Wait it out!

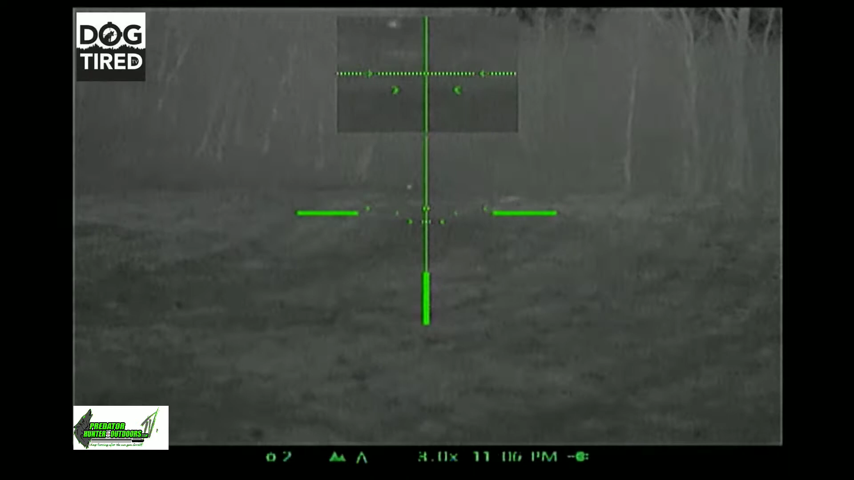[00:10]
It could be a fox. Come on in, baby. Come on in. Yup, come on. That's what you want, come on.